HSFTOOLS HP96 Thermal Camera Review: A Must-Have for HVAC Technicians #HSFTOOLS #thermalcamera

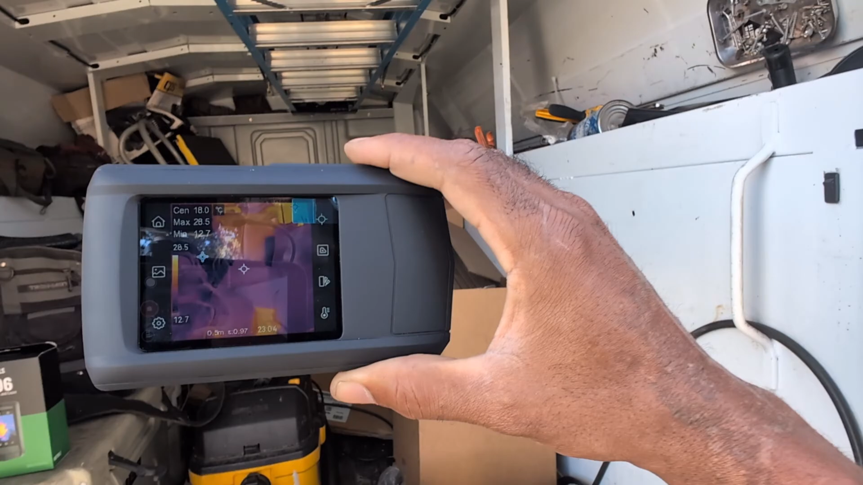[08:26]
I'm going to set it up for the parameter that I want.
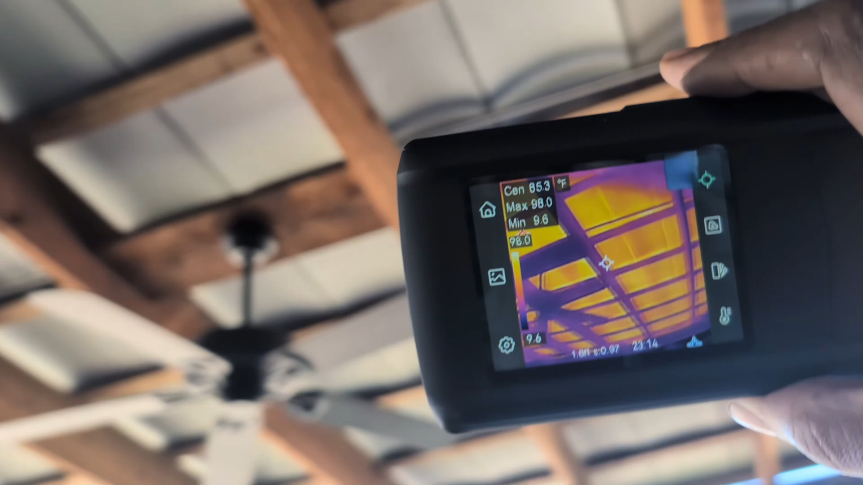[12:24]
Alright, so this is actually outside here It's that tin roof right here Sun beating down on that Man, it's 97 degrees,
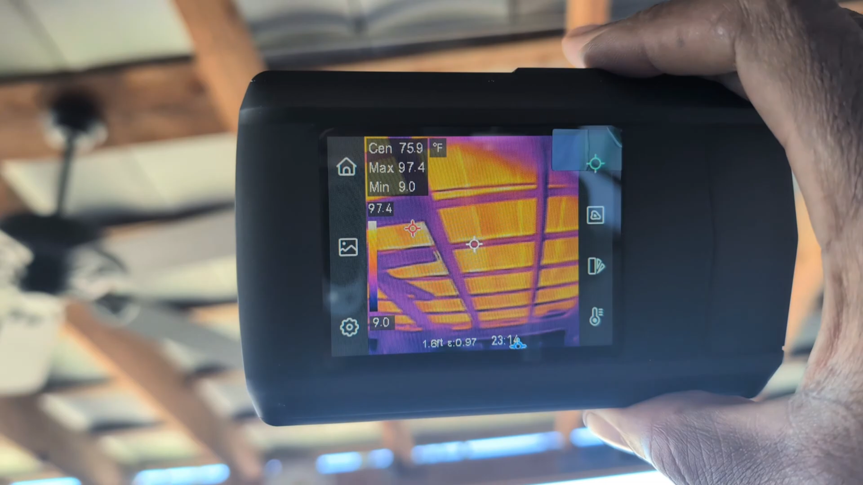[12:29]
that's that fan There you go
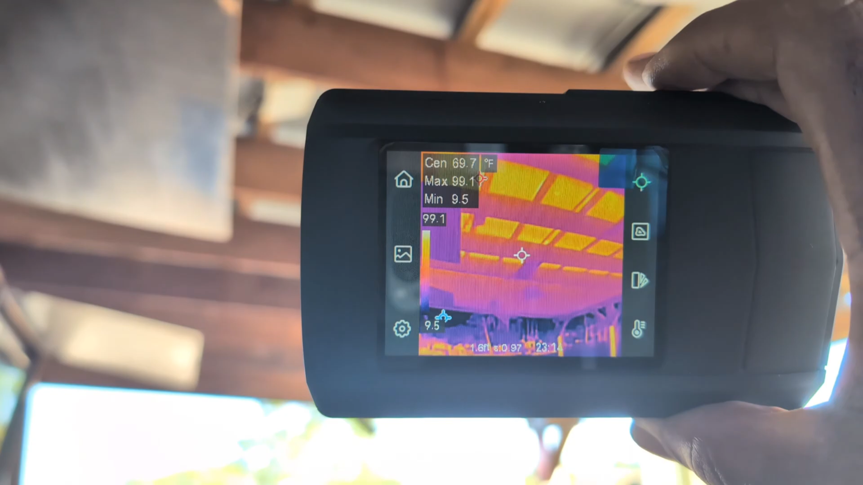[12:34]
On screen: spot 69.7°F, max 99.1°F
I'm gonna get a capture of this Where that fan at?
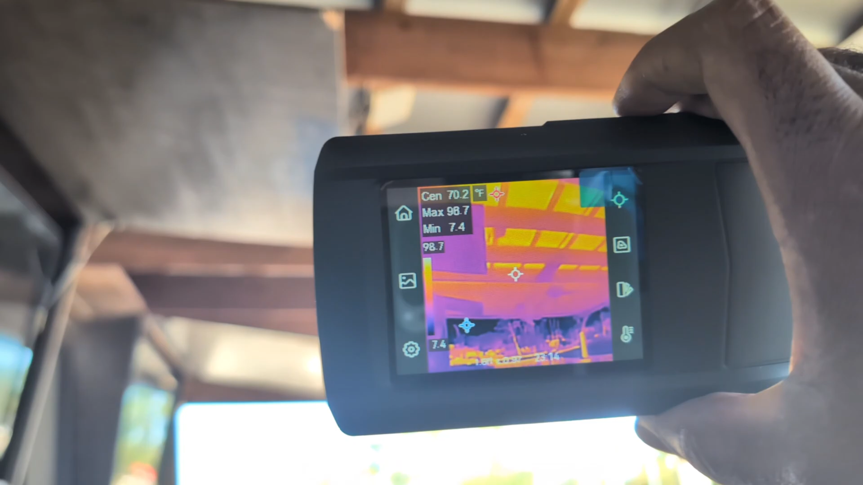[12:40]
On screen: spot 70.2°F
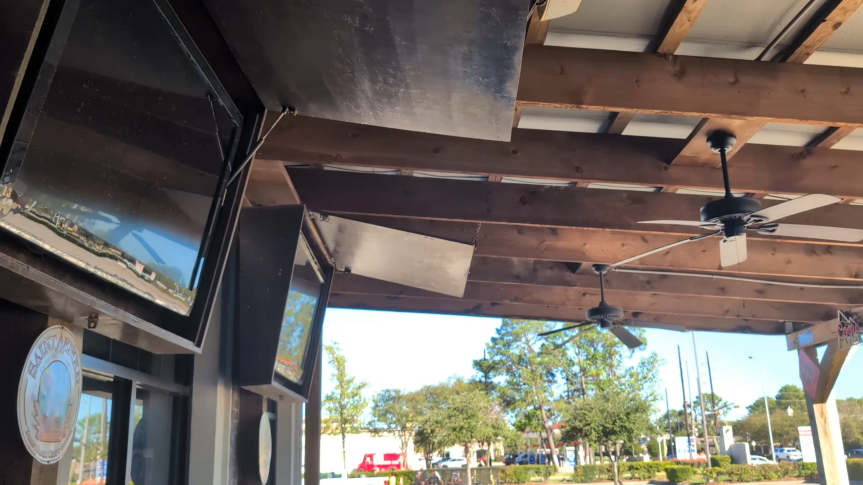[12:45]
Let me put my fan photo Okay, there go the fan right there
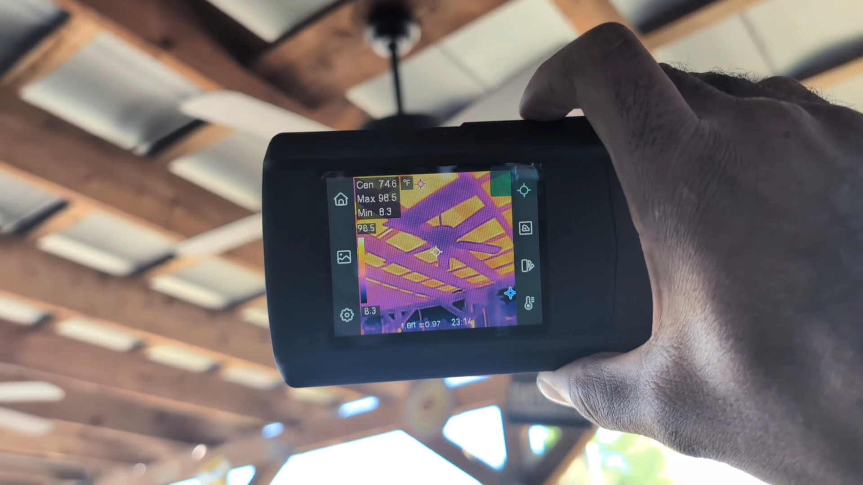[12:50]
On screen: spot 74.6°F
I'm gonna capture that fan Alright Now